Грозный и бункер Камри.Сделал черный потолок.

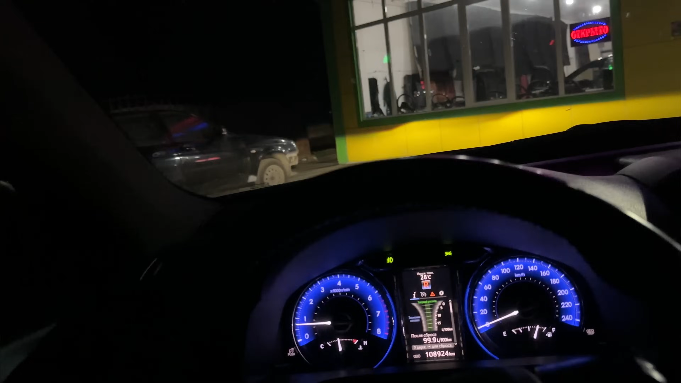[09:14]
Вот сейчас мы уже выдвигаемся в сторону Грозного, я хочу здесь пару кадров вам интересных заснять в Грозном. И уже иншалла поедем домой в Дагестан.
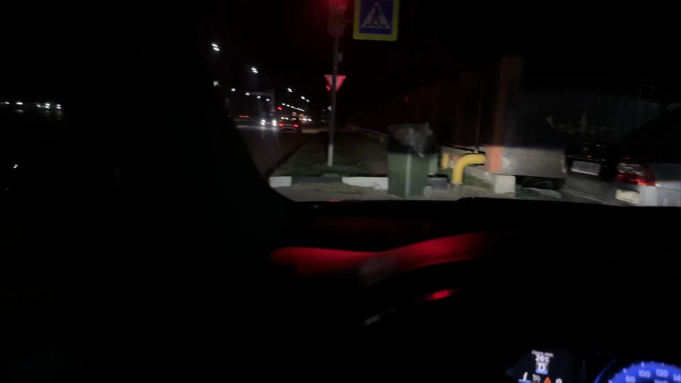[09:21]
Вот мы уже в Аргуне, или это Аргун же, да, брат, допустим?
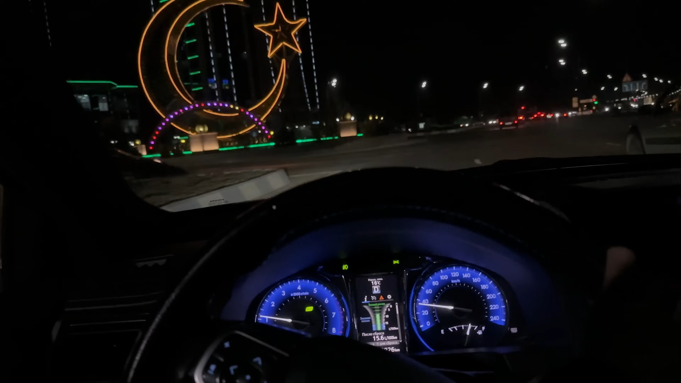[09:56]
Вот мы находимся в самом центре Чечни. Грозный.
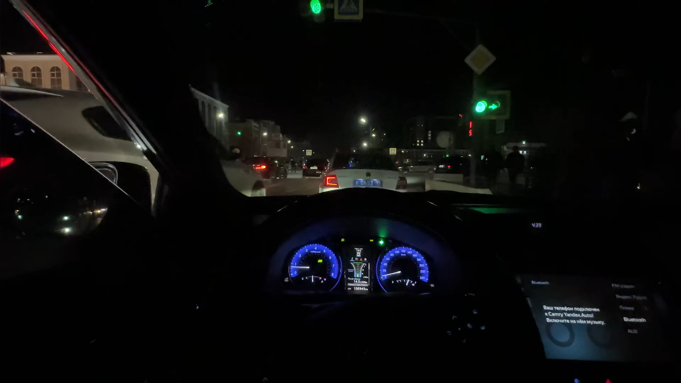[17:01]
Вау, прямо поехал, не что направо.
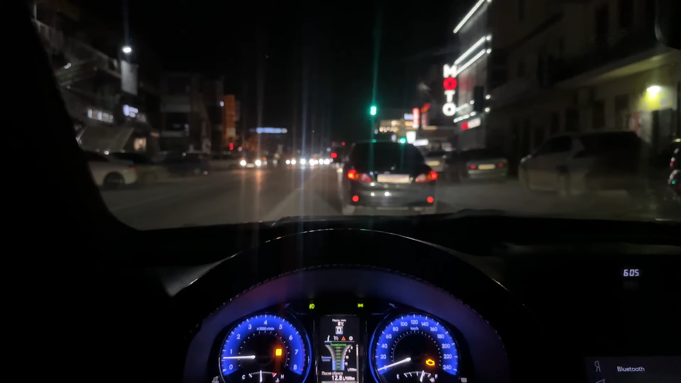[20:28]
Мы уже находимся в Хасе, чек опять вылез.
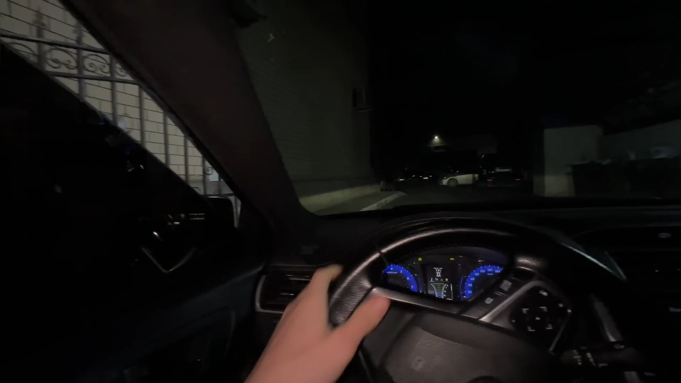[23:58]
Надеюсь, там во дворе не будет места. Во дворе места не было, пришлось оставить вот здесь.